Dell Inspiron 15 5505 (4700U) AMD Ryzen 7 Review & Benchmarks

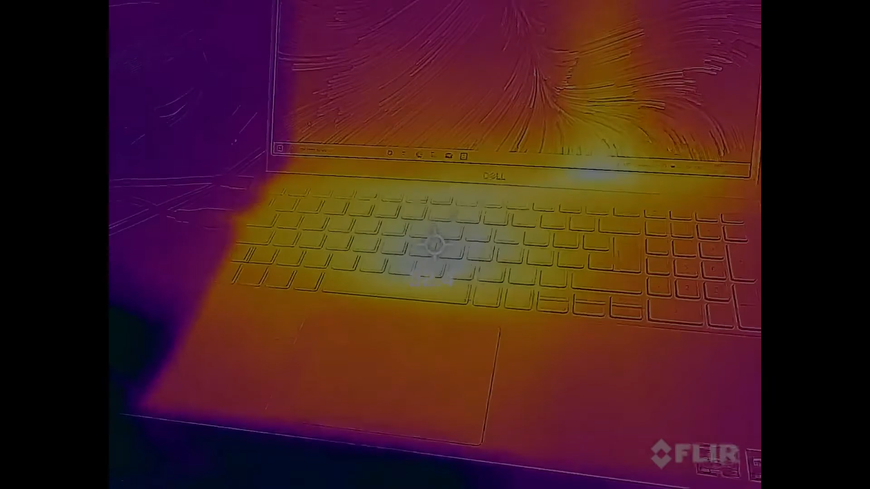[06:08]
And finally the thermals test. This video was taken when the laptop is just sat doing nothing.
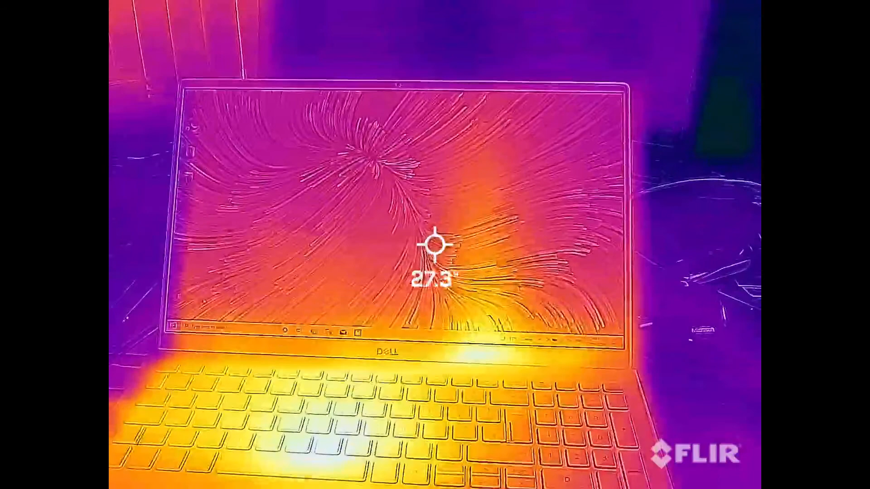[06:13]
And as you can see it is at a temperature of approximately 29 degrees which is pretty cool.
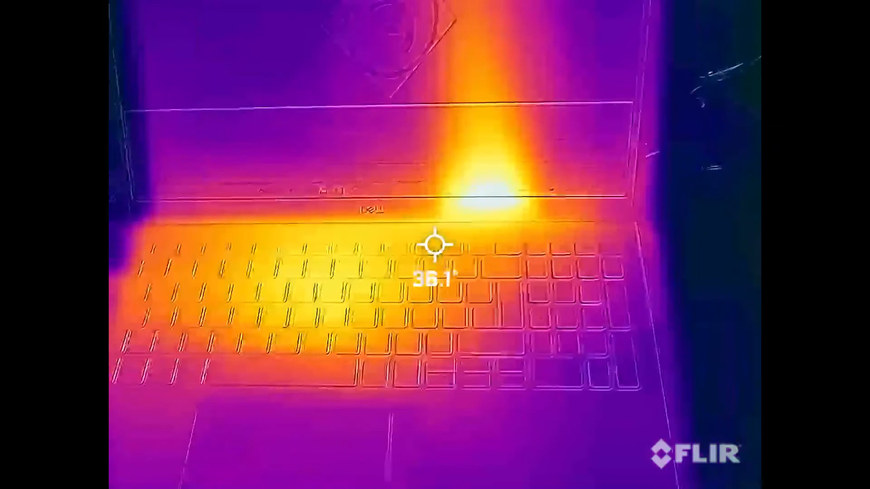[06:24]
And this is the thermal temperature of the laptop when running at full capacity. As you can see it is approximately 45 degrees which is quite hot.